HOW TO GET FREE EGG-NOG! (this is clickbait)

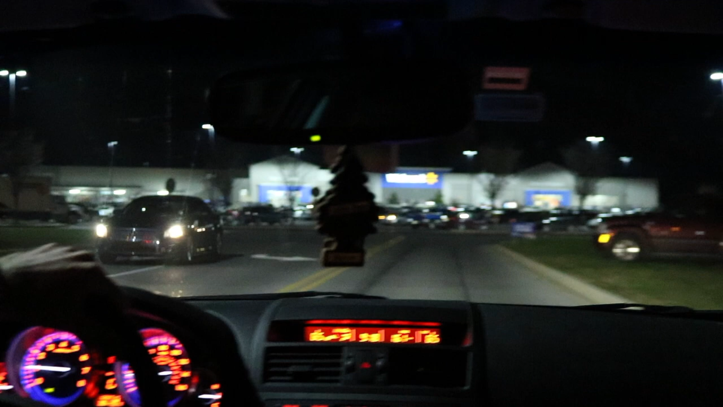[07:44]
Atlanta we've reached the promised land boys we are packed this is what dreams are made of this is like freaking
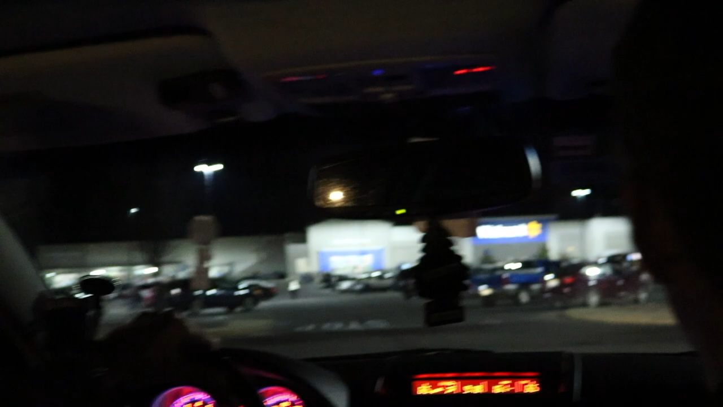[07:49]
insane there's people parked out in the parking lots and stuff geez it's really